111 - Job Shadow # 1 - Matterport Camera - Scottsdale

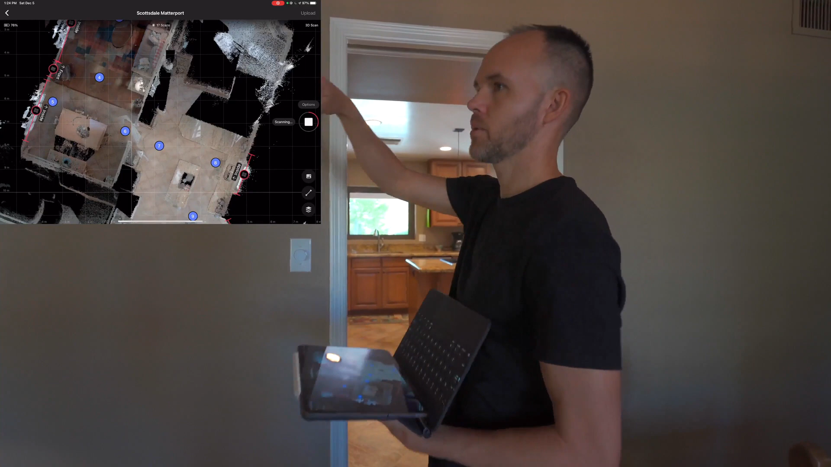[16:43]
make our way back, which we already have the entryway. So yeah, it's going good, I think.
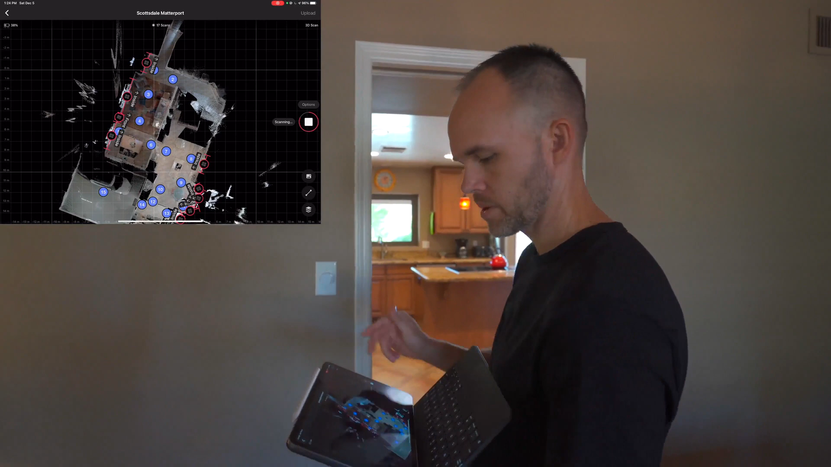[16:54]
But the only problem is while it's scanning right now, the battery on the Matterport, at least on here,
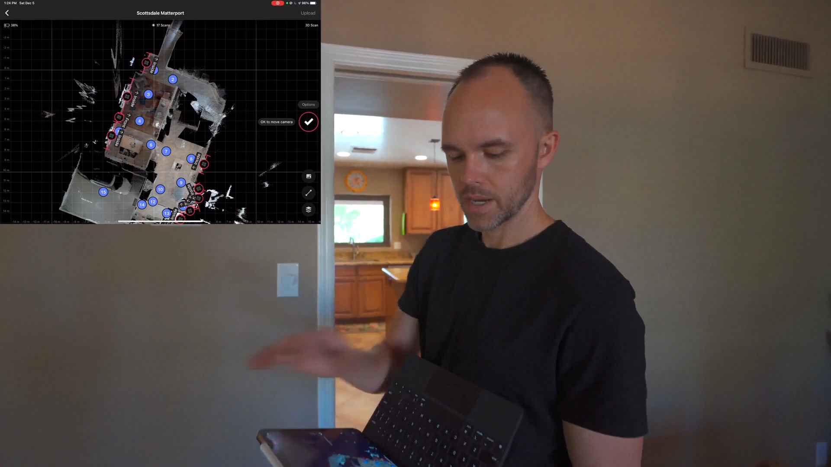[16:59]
it says, okay, well, while it was scanning, it said 38%.
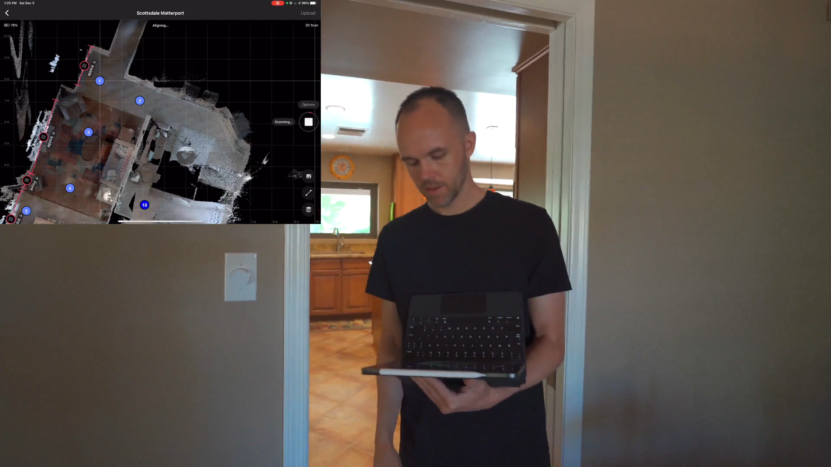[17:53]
I'm probably walking the long way. There's probably something we can walk, I feel like it.
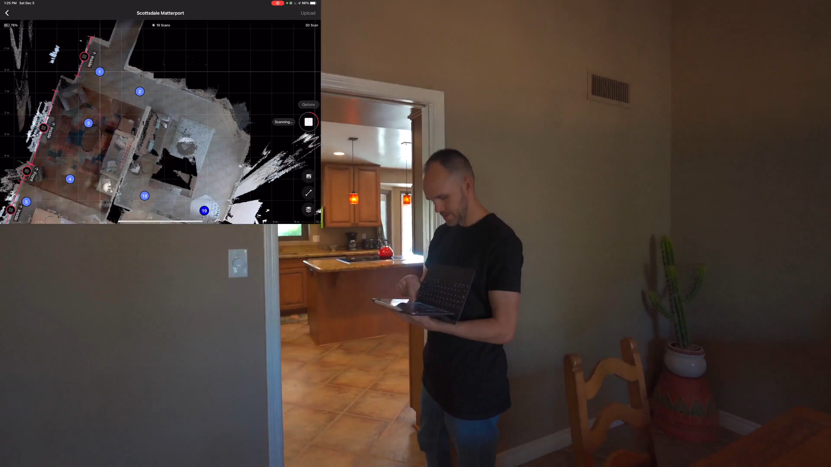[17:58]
All right, so we're at 19 scans. Sure, right there, and then right there.
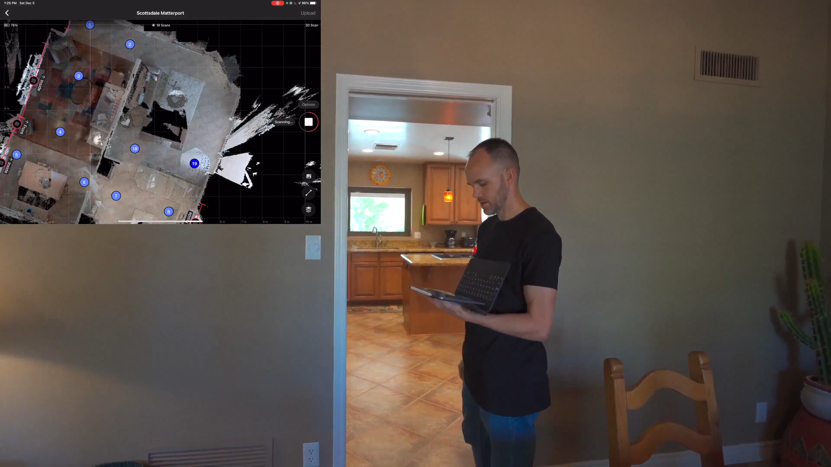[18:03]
Yeah, so right now I'm looking at the overall view of the scans. I feel like, you know, it's a pretty consistent amount of distance between the points.
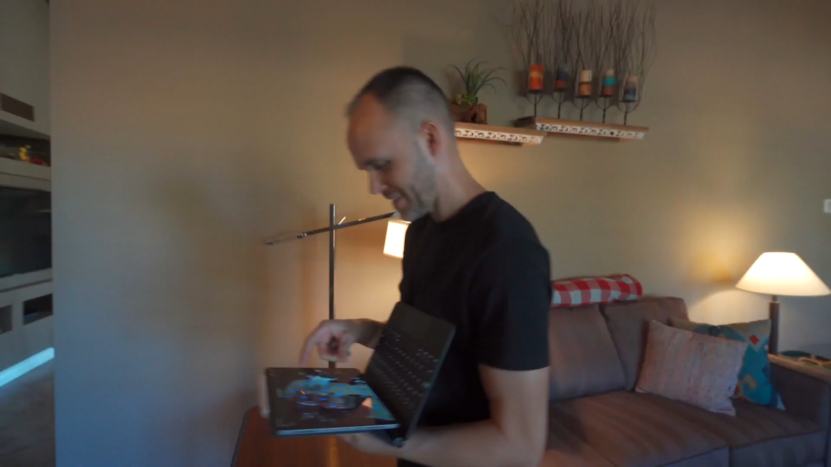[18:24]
All right, so last scan here. Next scan
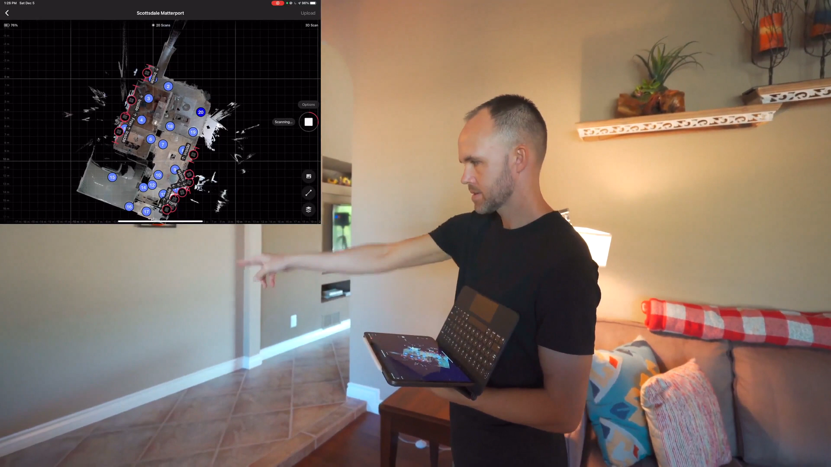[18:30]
it's going to probably be towards the front of the hallway.
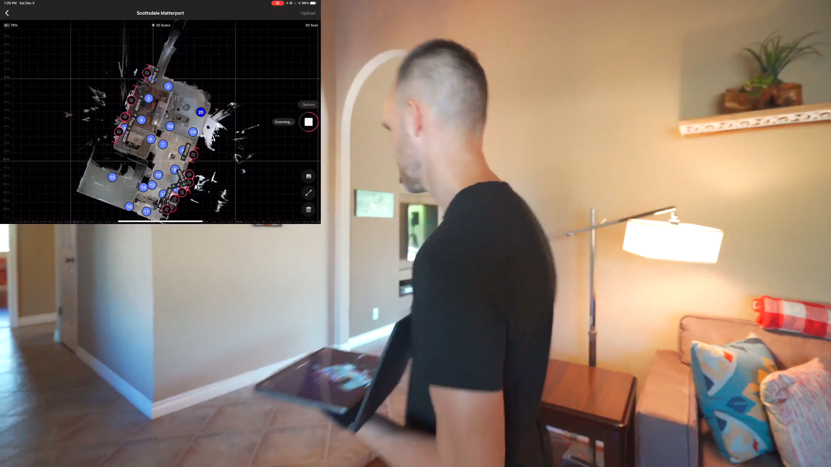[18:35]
And I'm about to start moving the camera, so I'm not going to start marking features.
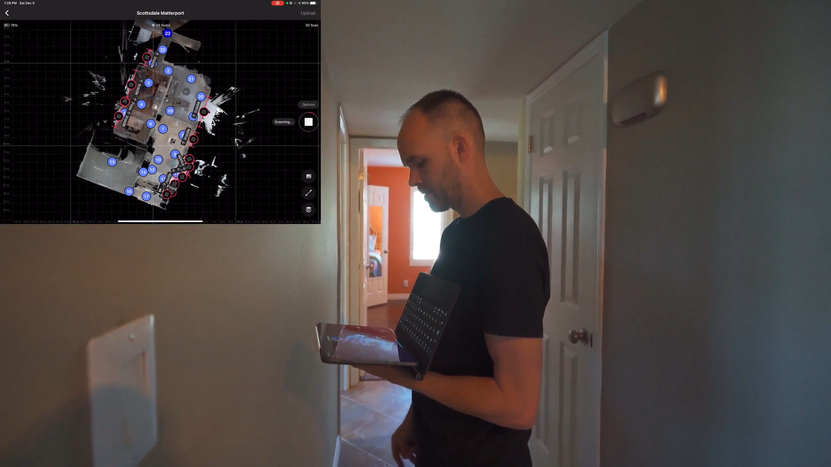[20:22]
All right, so let's see what we got. So that one aligned no problem. So this scan, I'll get a lot of information on this side of the bed. We'll have to get one on that side.
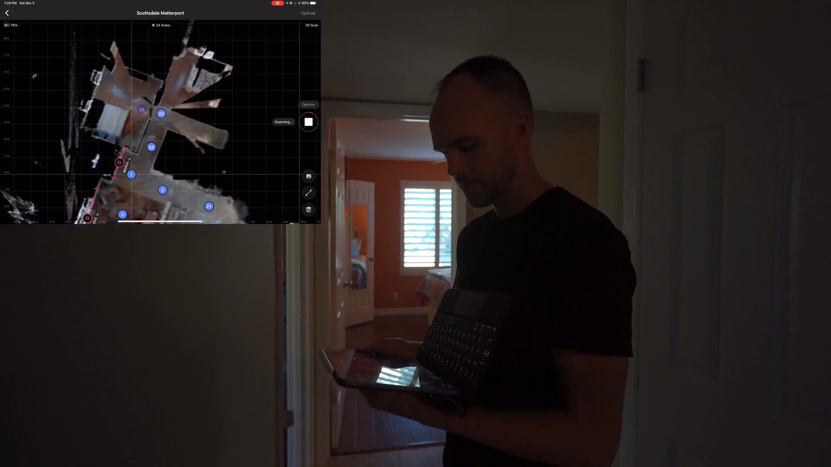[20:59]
All right, that looks pretty good. We got a couple more windows we can mark. Just tap and swap.
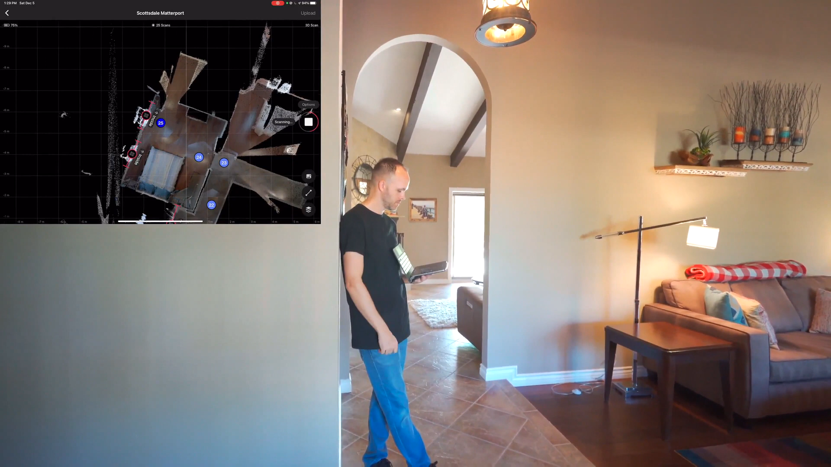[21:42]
Yeah, the model should look good. If you wanted to, you could do a scan in there. You'll get a little bit more data. But we shouldn't have too many issues there. I mean, let's see.